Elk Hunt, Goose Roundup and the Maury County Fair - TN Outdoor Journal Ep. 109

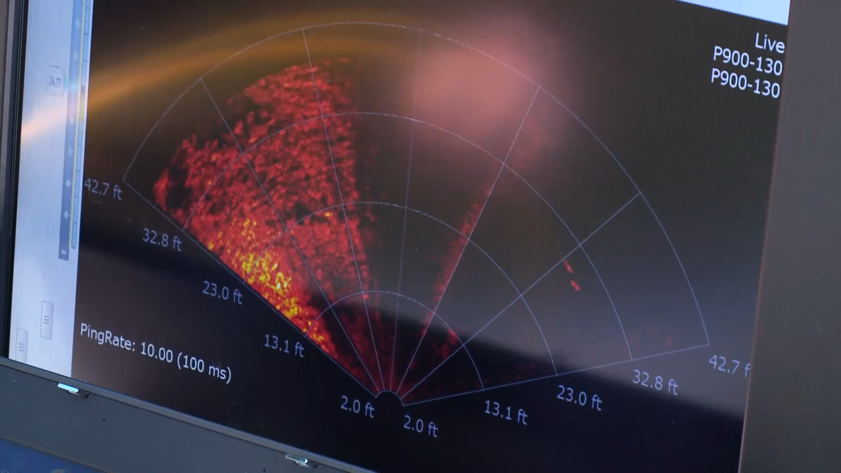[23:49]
and it's ultimately like shining a flashlight underwater on the bottom of the lake bed.
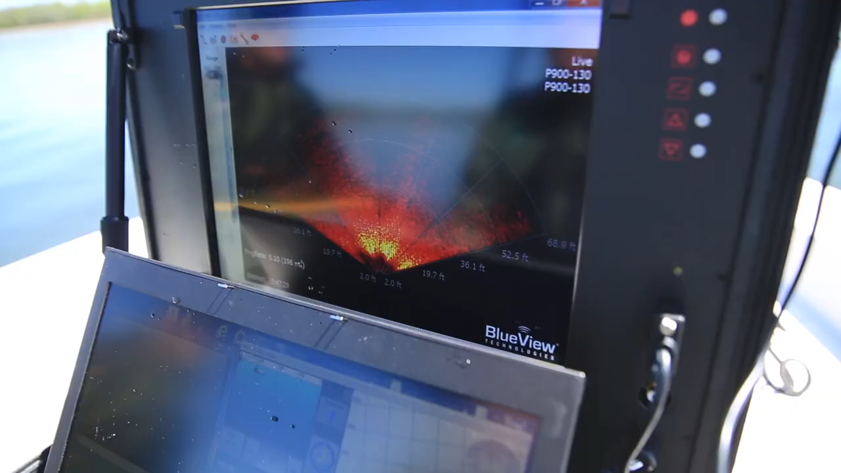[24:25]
And he's looking at his laptop and anything that ROV sees, you know, he can see.